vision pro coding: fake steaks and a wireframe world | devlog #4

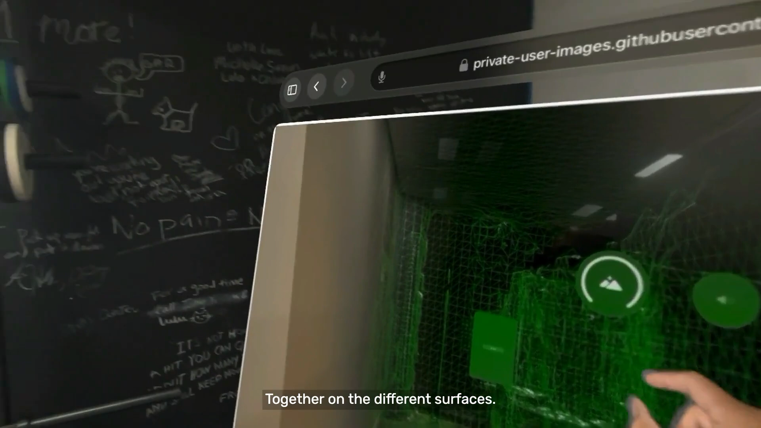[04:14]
So I did that and then made again, like this is a very minimal change to it.
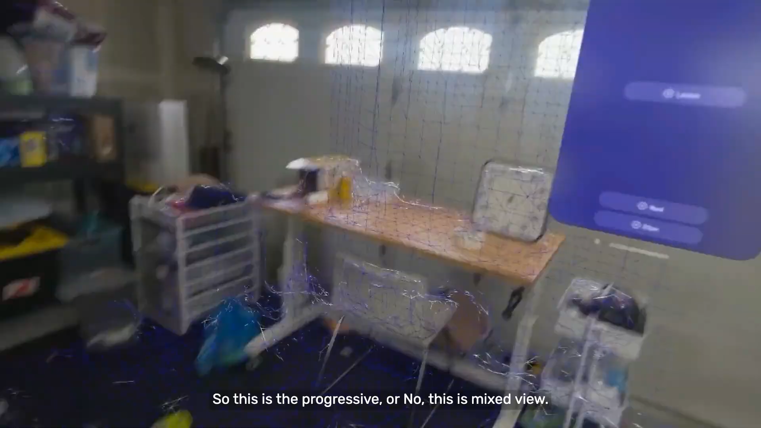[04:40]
So this is the progressive or now this is mixed view,
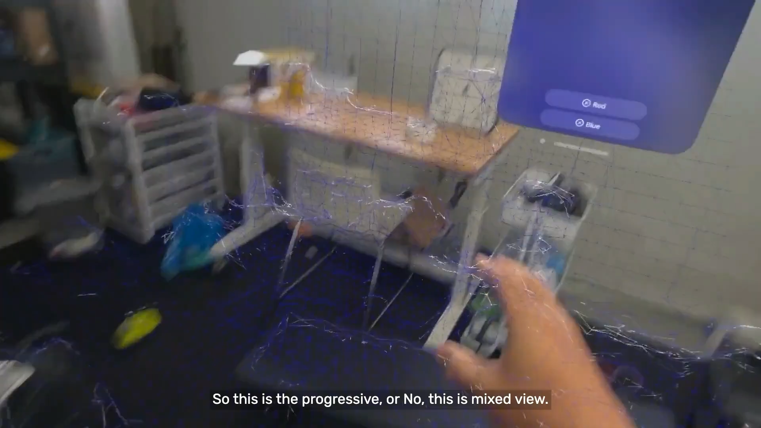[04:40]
which is just,
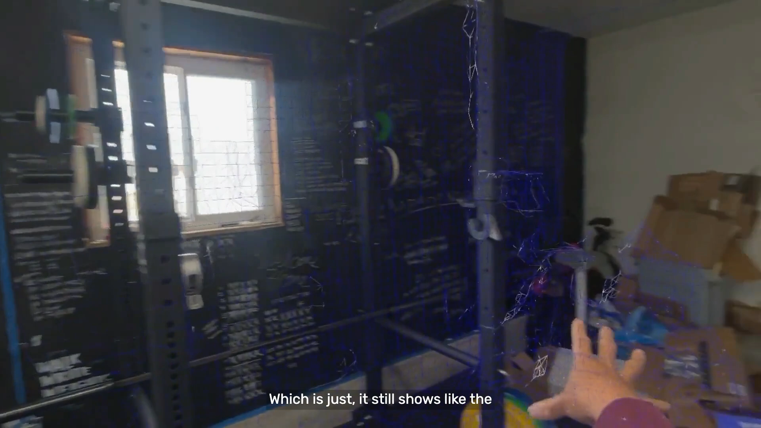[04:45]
it still shows like the camera and then progressive.
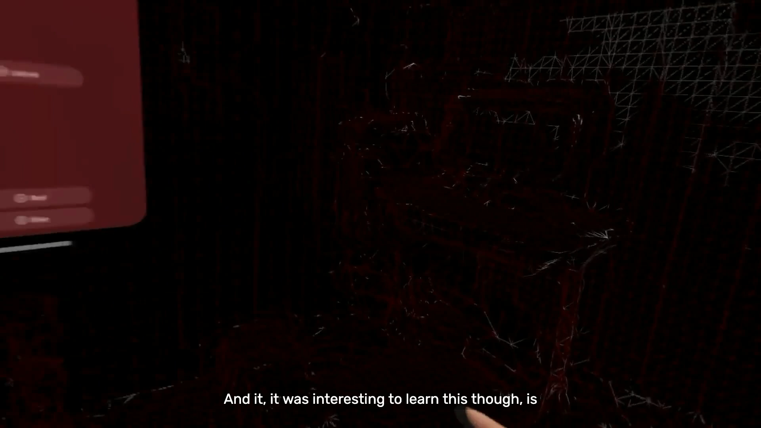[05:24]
And it was interesting to learn this though, is that... So you'll see once I change it to red, I thought it was going to be able to...
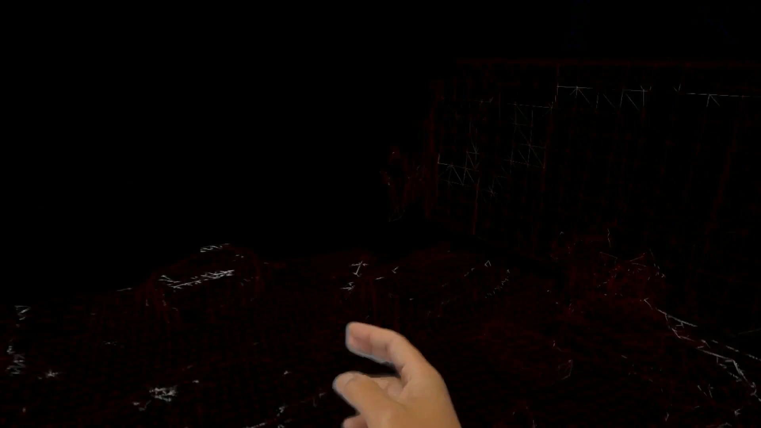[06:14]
And that will turn red. So that's a really small change.
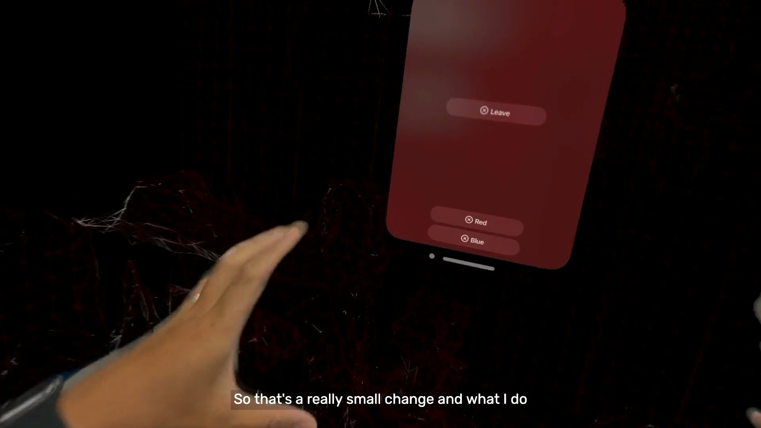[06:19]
And what I do understand right now is setting up some of these menus and then changing state variables.
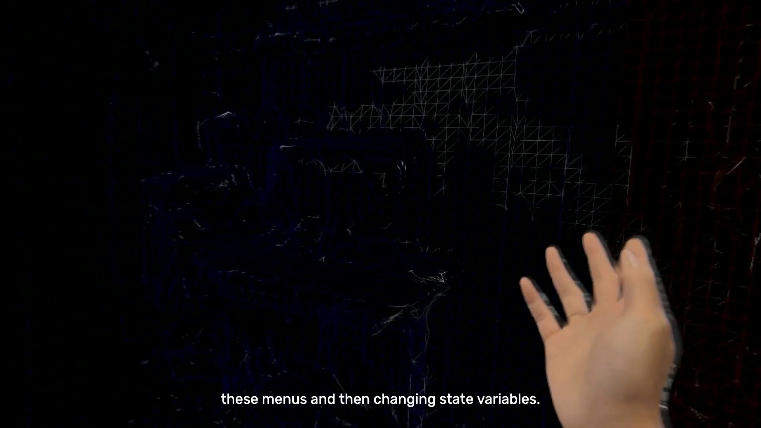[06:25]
So that's that for right now. And I'll leave this.